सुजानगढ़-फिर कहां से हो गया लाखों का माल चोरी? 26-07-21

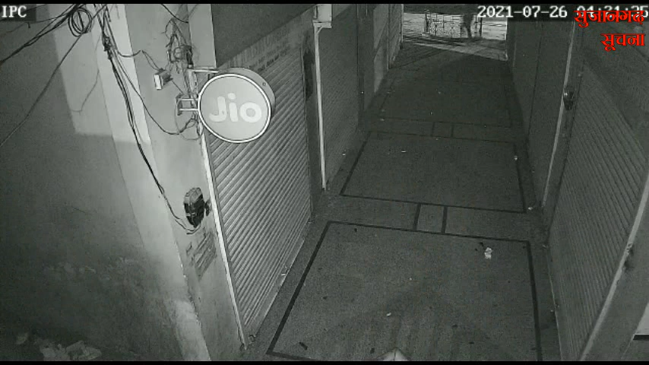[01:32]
फुलिस करेगी दूसरी और अग्रशेन टावर में जाने के मुख्य रास्ते से प्रवेश करने की बजाए सोरों ने गेलेरी से प्रवेश किया ताकि वो CCTV केमरों से बस गये लेकिन कुछ CCTV केमरों में चोर केद हो गए हैं पर में सोप है फर्स्ट फ्लॉर पर